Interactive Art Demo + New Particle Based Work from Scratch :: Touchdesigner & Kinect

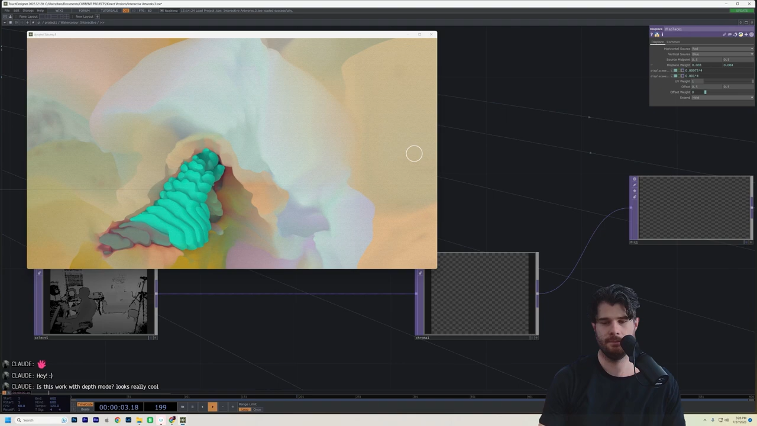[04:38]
because so the Kinect in depth mode, for those of you that don't know, so this is a depth texture.
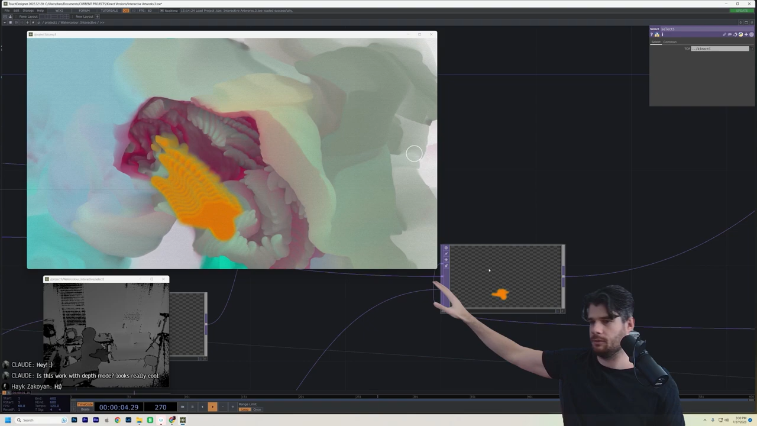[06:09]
I can put my whole head in too.
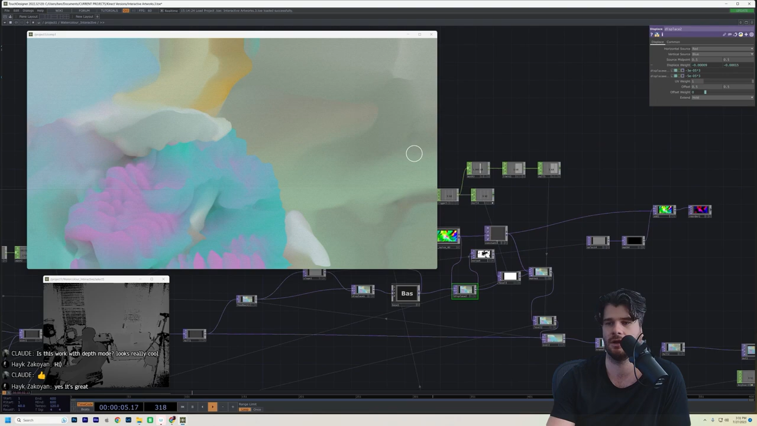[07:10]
So there's a little threshold thing here. So when I go,
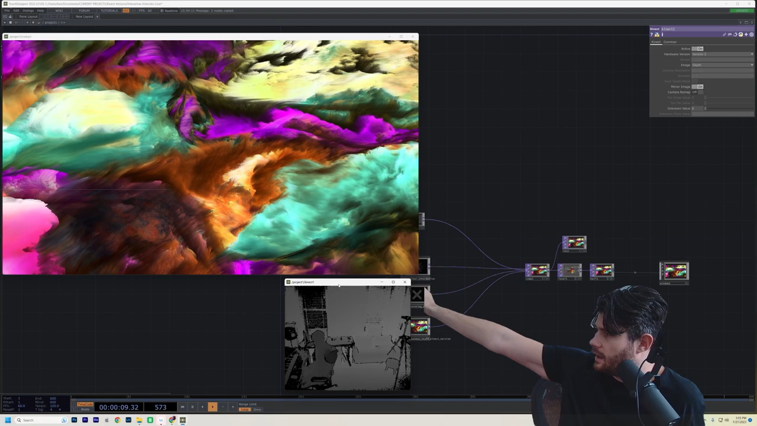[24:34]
And so I'm going to use them as a basic version for what I'm working on.
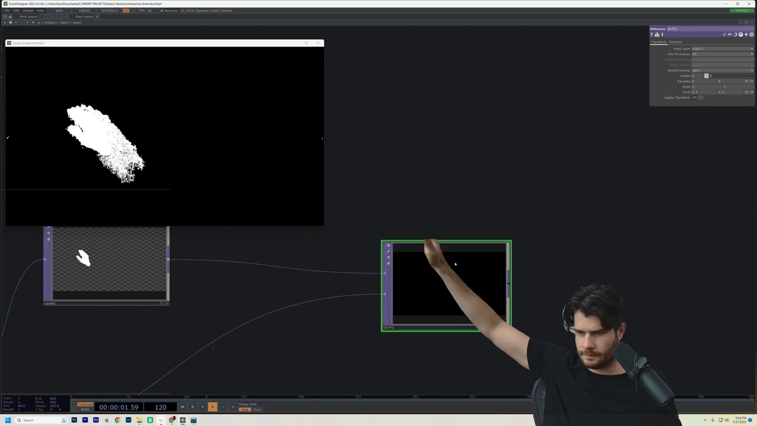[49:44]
We can make the effect more or less dramatic by using this output index. If we go down to -4, we get larger.
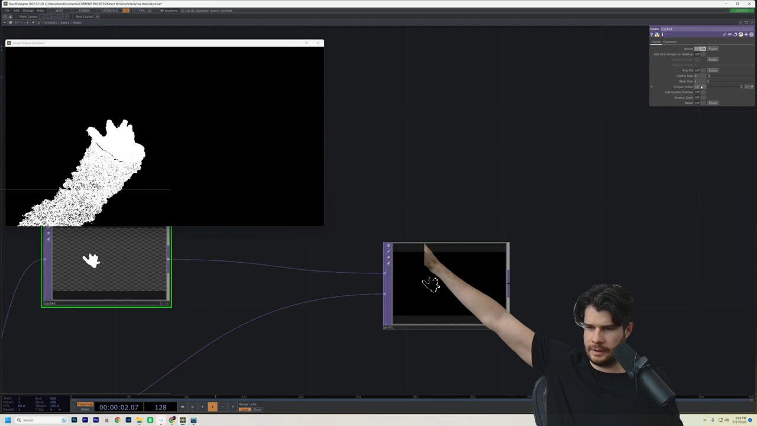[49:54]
Let's just go 1.
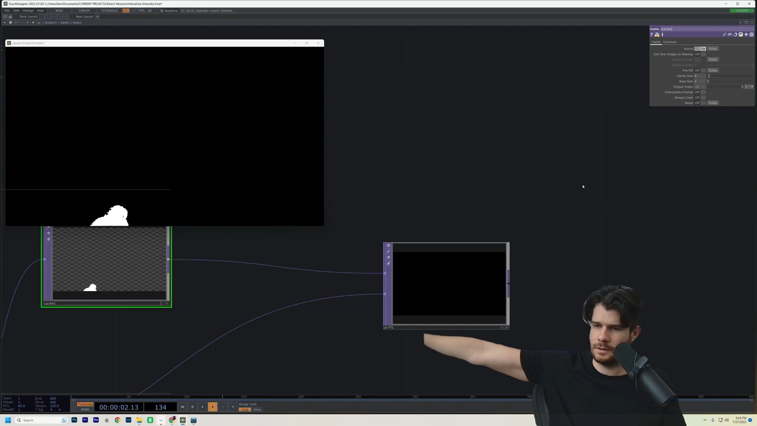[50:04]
And I don't know if I love
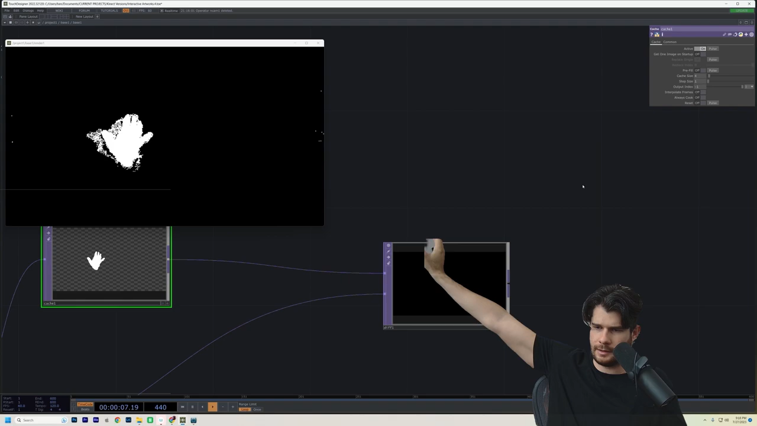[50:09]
that little outline that we've got going on. So I'm just going to try. Well, let's look what it looks like. So if we go into the out.